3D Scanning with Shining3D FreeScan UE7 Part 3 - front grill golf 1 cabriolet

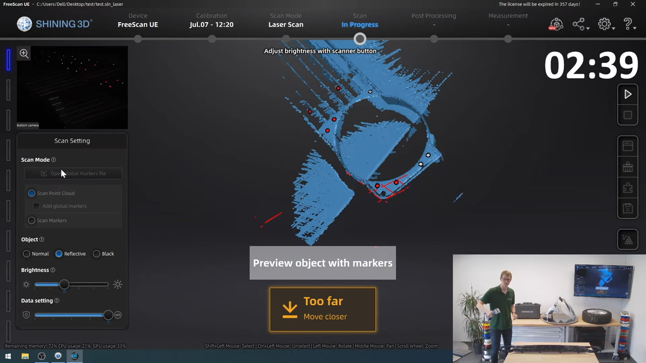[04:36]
It'll have to reorient itself, find its markers again. And now I can try pick up the side here.
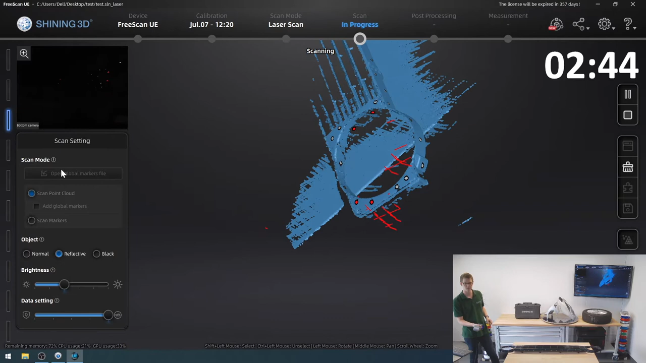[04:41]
Come on. Very nice. Now I've got some of that. And then I will move around the front. Pick up most of that, I think.
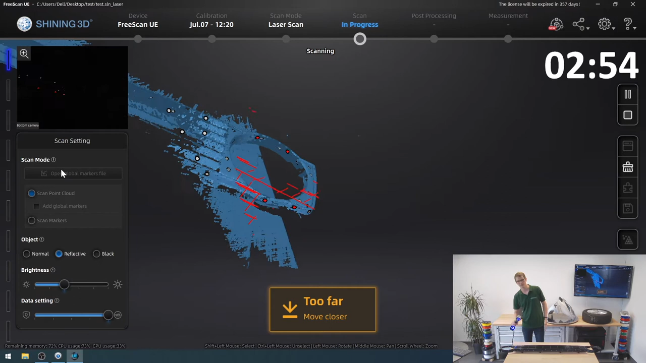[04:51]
Yes, that looks pretty good.
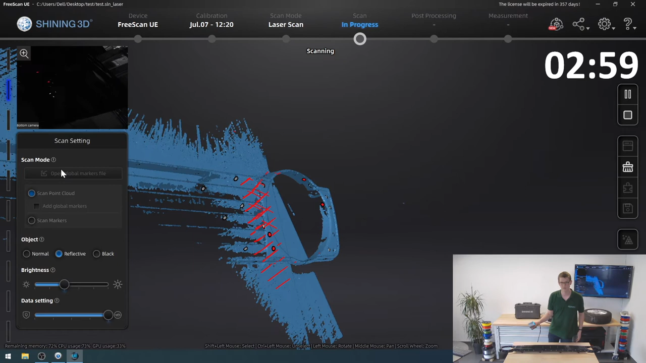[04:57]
Try and get some of the inside of that headlight. Okay. And now we can actually get to one of the main parts,
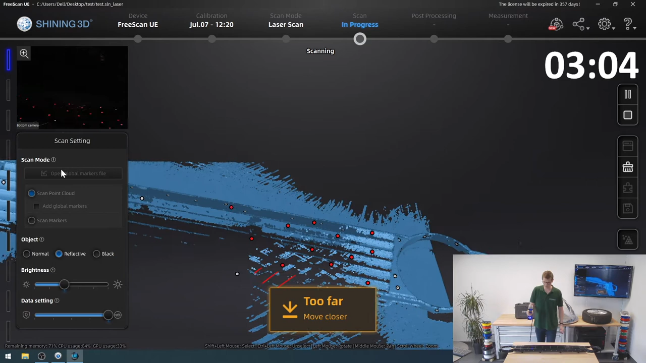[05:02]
which is all these little, fins, I guess is what I can call them.
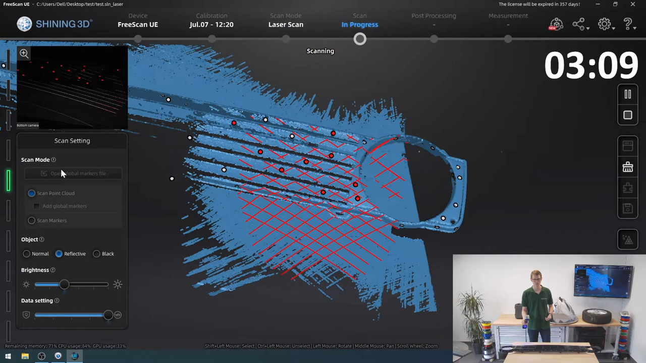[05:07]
I'm sure there's a better word in English, but I can't come up with it right now.
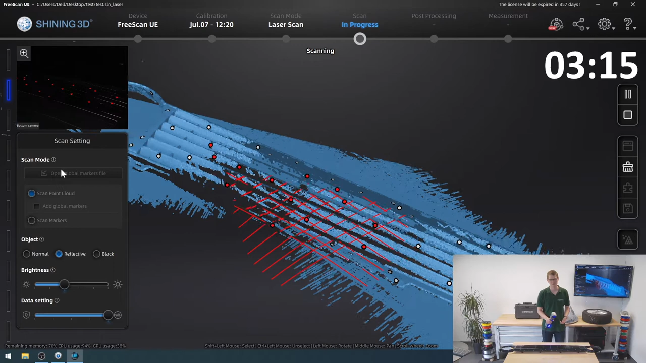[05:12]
So I'll just carry on like this.
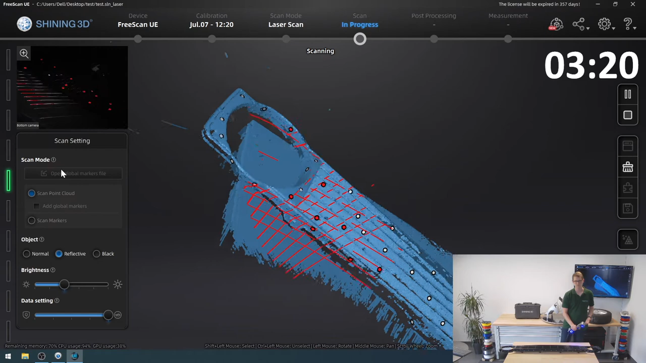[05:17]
and have the entire front area scanned.
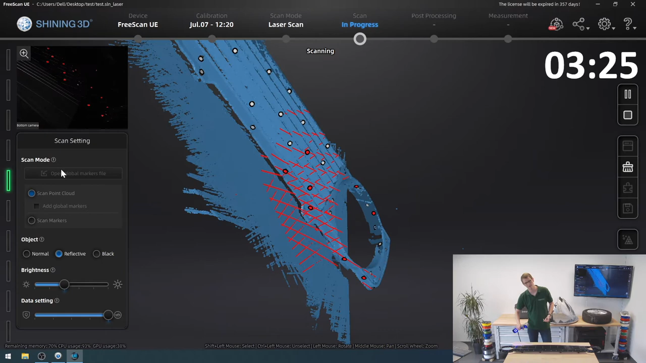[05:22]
Got most of the fins, missing some right there.
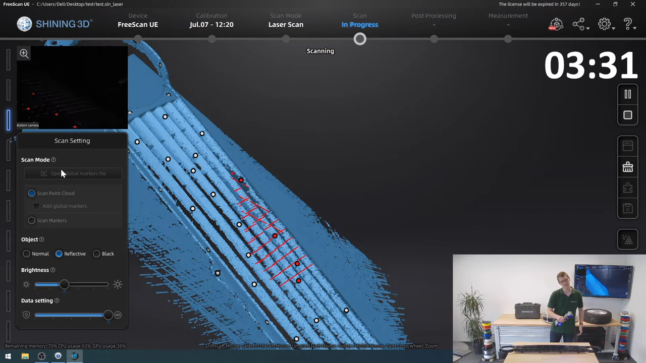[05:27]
I think this already looks pretty good.
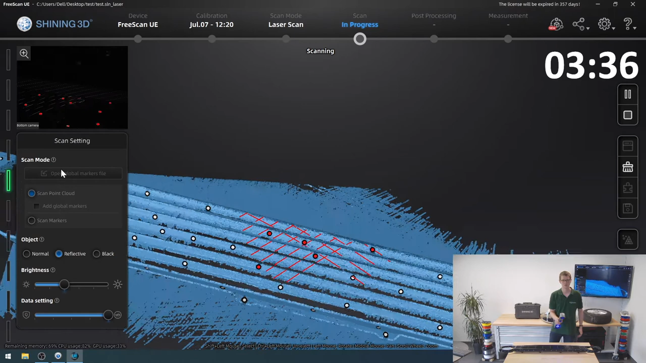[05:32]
All things considered.
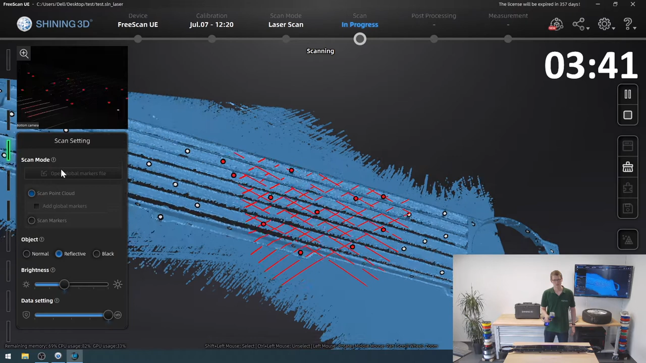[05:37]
Try and get a better look from
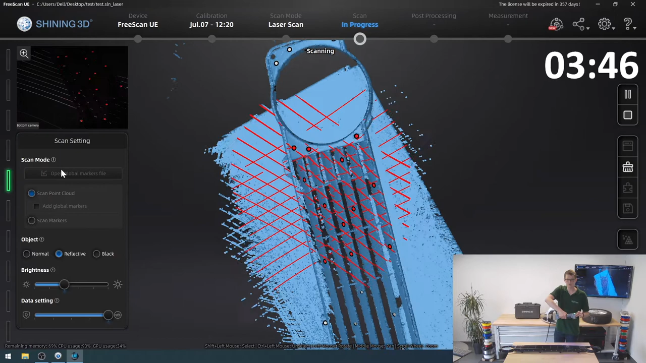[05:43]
the top down to really pick up as much as I can.
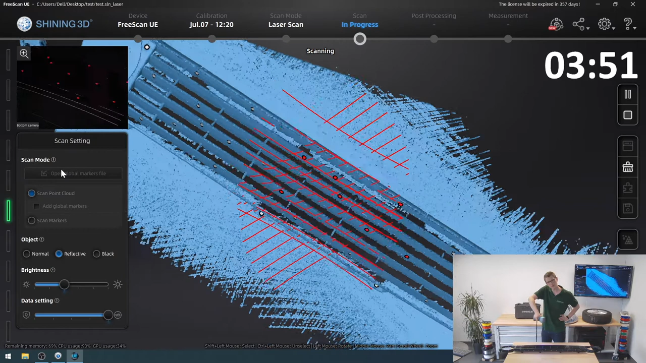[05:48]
But I think this is where it'll start struggling.
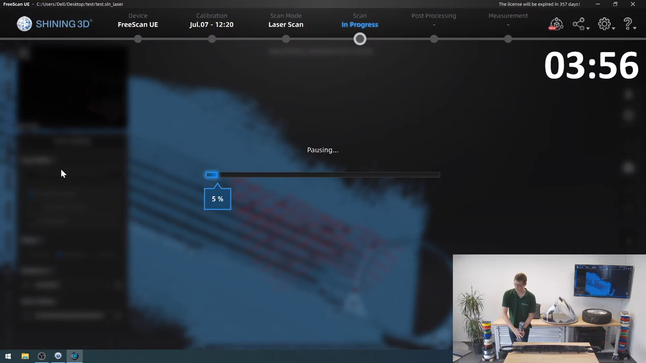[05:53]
Okay, so let's pause the stopwatch and actually have a look at what we've done here.
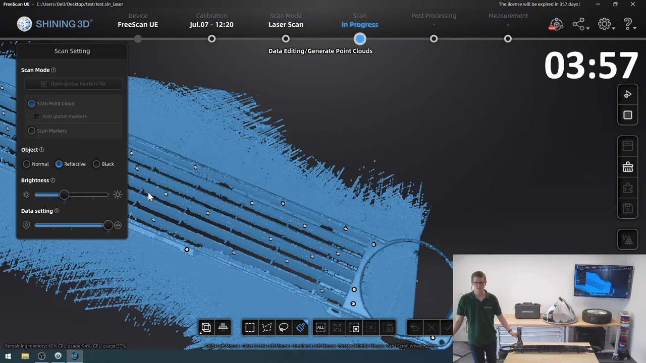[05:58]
I actually really like the entire center part of my grill.
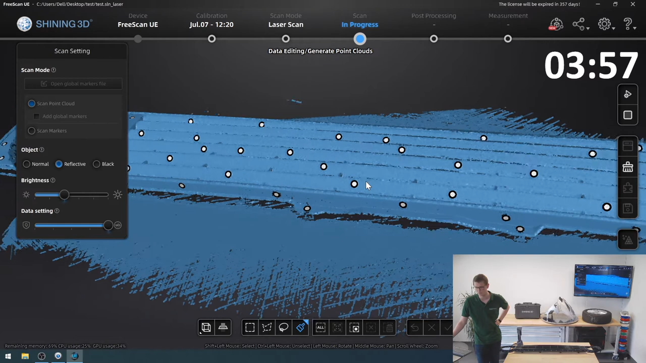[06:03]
That looks really good. Where I really struggled was this outside area. Extremely difficult to get a good look at that just because of the corners.
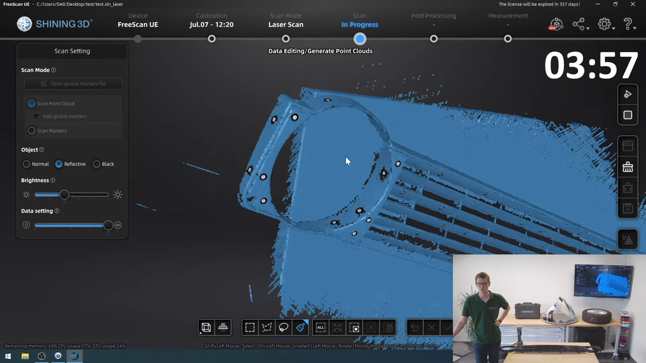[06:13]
I assume that with more markers that I placed a bit better,
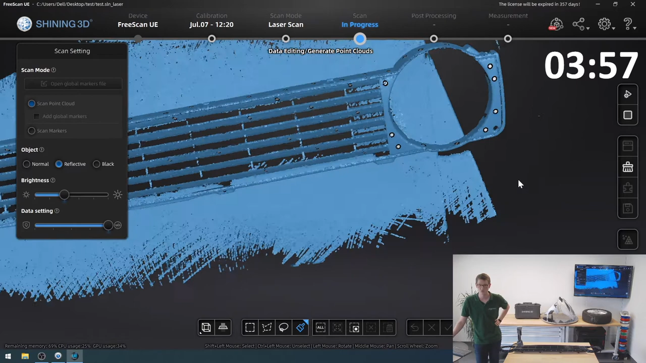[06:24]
I just didn't want to put too many markers all around the model.
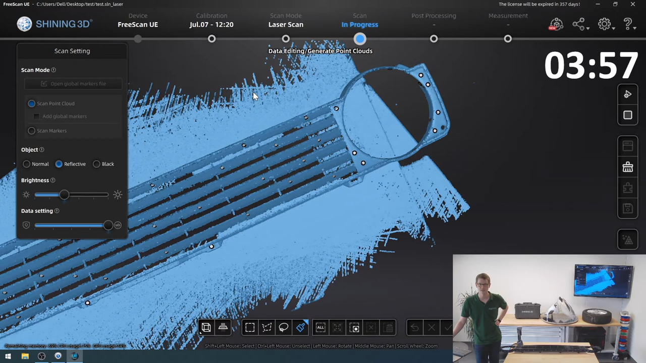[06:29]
Especially the inside of these headlight bays was a real struggle. I've gotten the outside down pretty nicely.
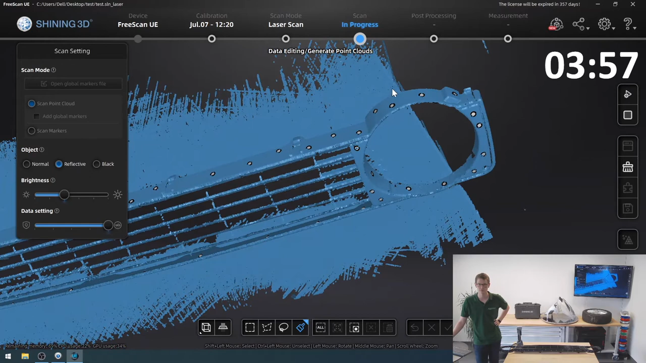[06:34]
But I think this is actually fine for a first scan. And now I want to get rid of all this table that I picked up. So I'm going to click the cutting plane tool.
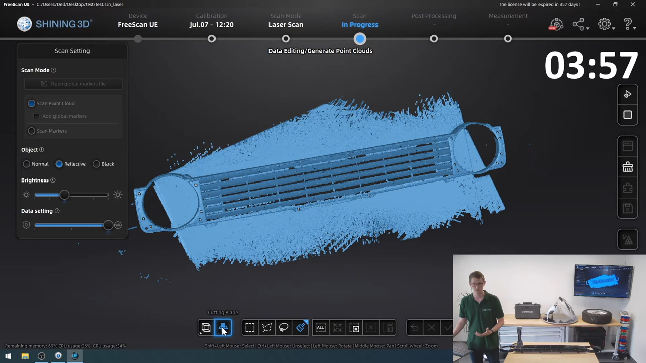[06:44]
And instead of creating a straight line, because it's not really what I want, I can't use the markers this time because I don't have any markers on my table.
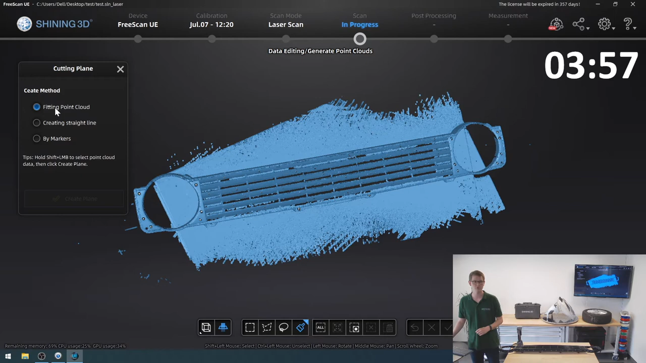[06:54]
So what I'm going to do is actually fit the point cloud. And what it lets me do, when I hold down shift, I've got this little marker. And now I can just paint areas of the table. And I'll not just use one area because I want all these areas to be gone. And I also make sure to, so one of these table scans here is from before I flipped it and one is from afterwards.